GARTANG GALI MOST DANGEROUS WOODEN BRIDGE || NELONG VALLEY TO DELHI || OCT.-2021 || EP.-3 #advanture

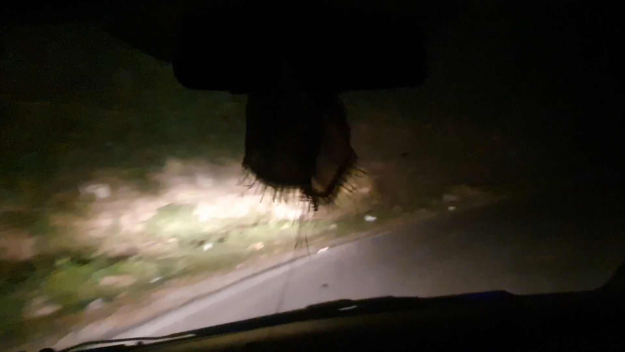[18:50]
तोड़ा सा नाइट स्टे कर लेंगे तो थाकान भी है खाना हो लेटी हमने इतना खा
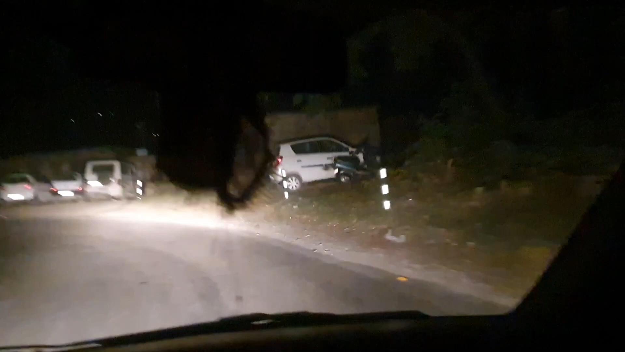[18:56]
ल परिंड़ एक परिंड़ भी नहीं है यहां पर कहते है जिसे कभी-कभी एक कदुक्क एक दो गाड़ी आ रही है जा रही है वो भी 15-15 विंट के अंटराल के आख पास तो लेटी महुंचते है रिशिकेश
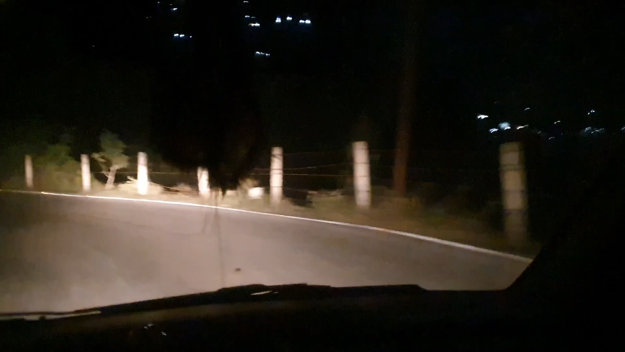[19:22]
फिर मैं आपको दिखाऊंगा रूम कौन तो रूम लिया है क्या है